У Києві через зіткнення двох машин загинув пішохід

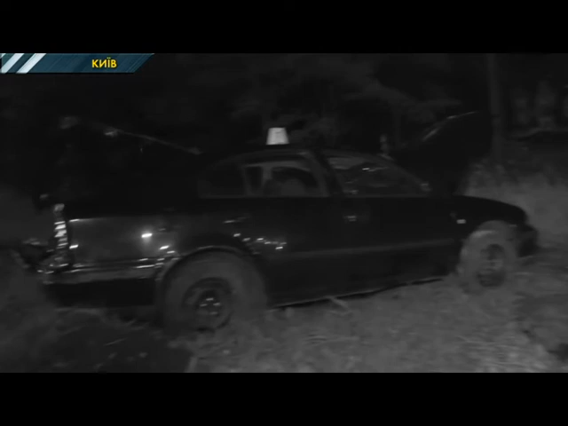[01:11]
Він саме повертався додому після робочого дня.
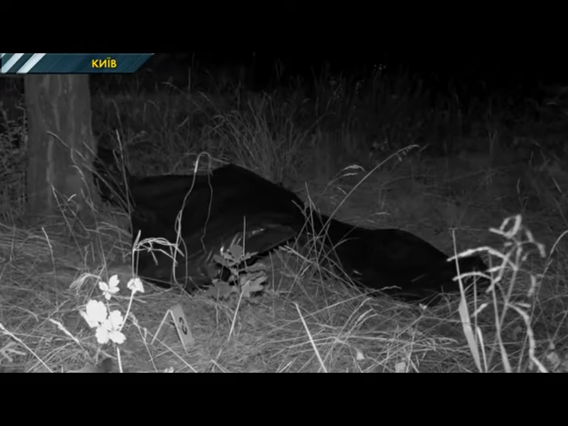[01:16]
Йому одразу викликали швидку, однак медики лише констатували смерть чоловіка.